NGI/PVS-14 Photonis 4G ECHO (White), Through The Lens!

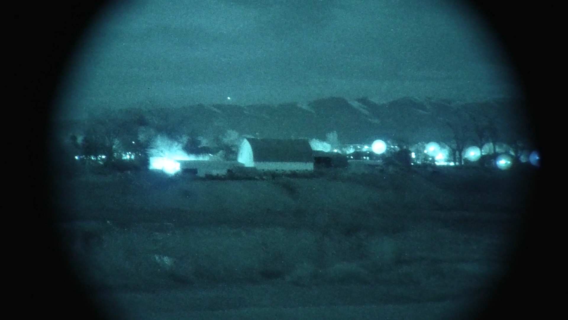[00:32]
That barn over there is 350 yards. See cattle at 300 yards. There's a little bit of light on the horizon but it's very dark out here.
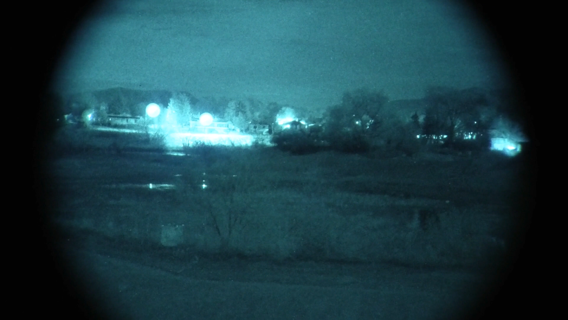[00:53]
I'll go ahead and remove the night vision device and show you how dark it is.